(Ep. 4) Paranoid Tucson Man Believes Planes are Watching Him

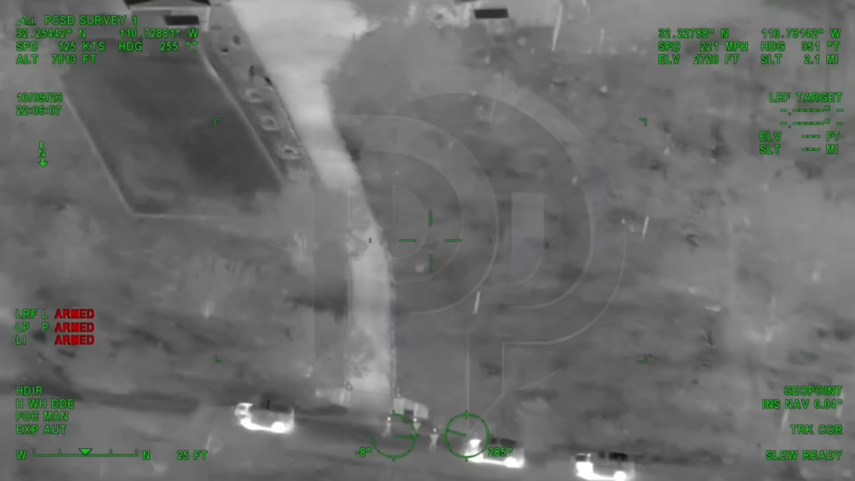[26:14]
the answer, everyone. Looks like the wife's walking out towards you guys. And just for your information, Jeff went inside the house.